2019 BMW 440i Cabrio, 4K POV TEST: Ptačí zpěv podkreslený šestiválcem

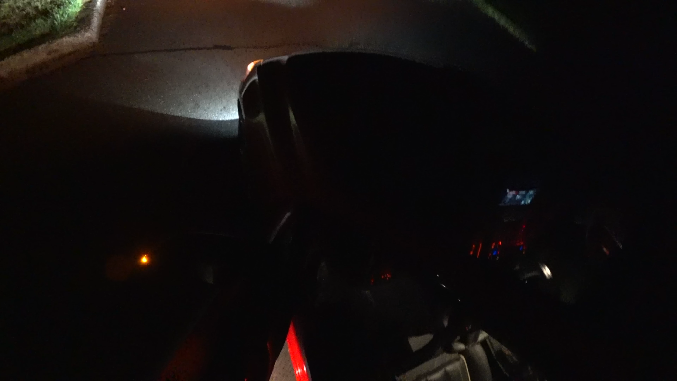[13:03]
Já to všechno vypnu. A jak svítí světla, ta svítí takhle.
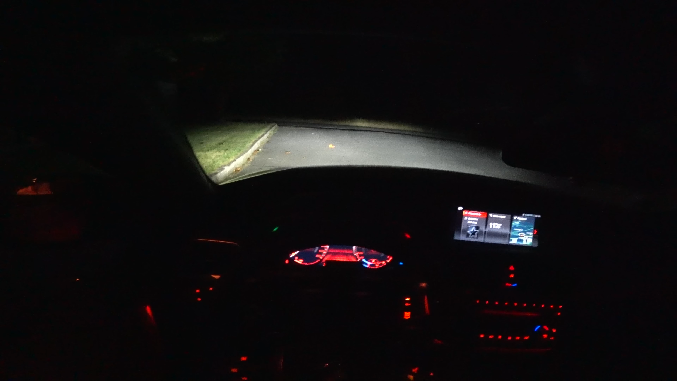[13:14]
Jsou to LED světla a natáčejí se, dálková světla jsou automatická a adaptivní. Takže to všechno doufám, vyzkouším. Ačkoliv má jízda se staženou střechou vždycky prioritu, tak teď ji radši zatáhnu, protože budu dělat zrychlení z 0 na 100, tak aby to třeba nějak neovlivnilo aerodynamiku.
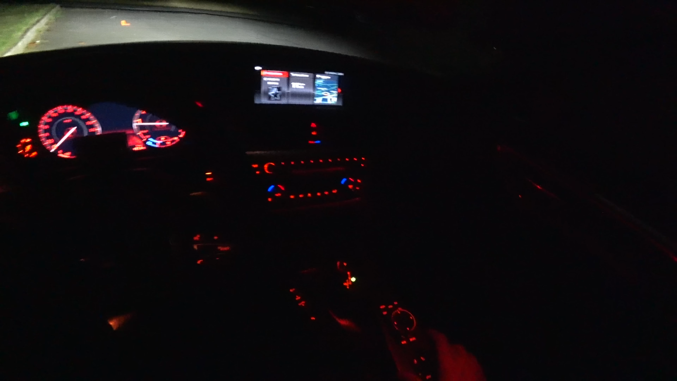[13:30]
Automatika dálkových světel se aktivuje tlačítkem na páčce.
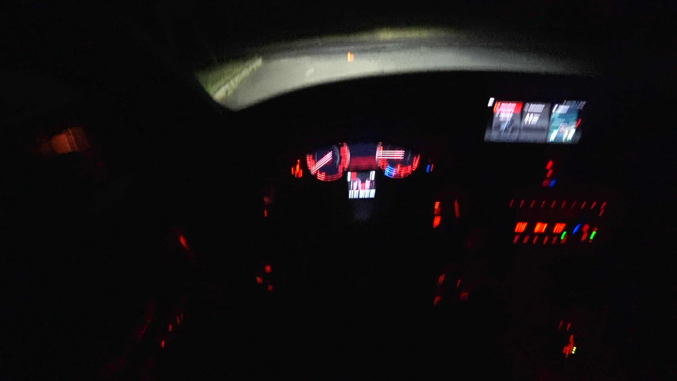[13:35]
Takže a už to svítí. A nad jakou rychlost se dosvítí dálková světla?
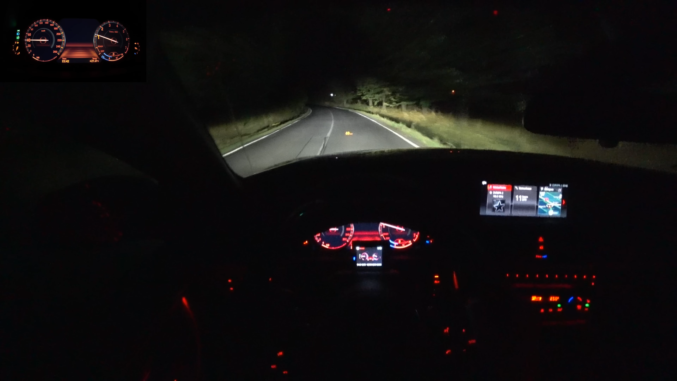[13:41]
40, takže při 40 km hodině. Tady je dobře vidět to natáčení. Snad je to dostatečně vidět. A rovnou zrychlení z 0 na 100.